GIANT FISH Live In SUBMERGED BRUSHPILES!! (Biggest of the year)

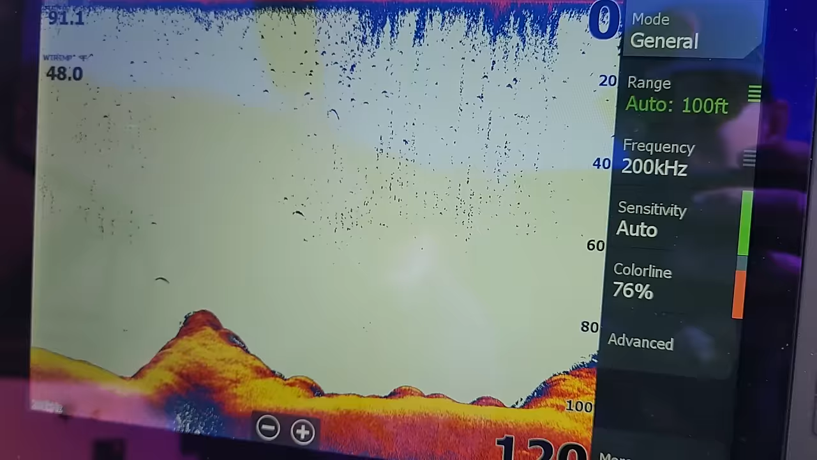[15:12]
We found a spot that is 112 feet deep in the deepest spot.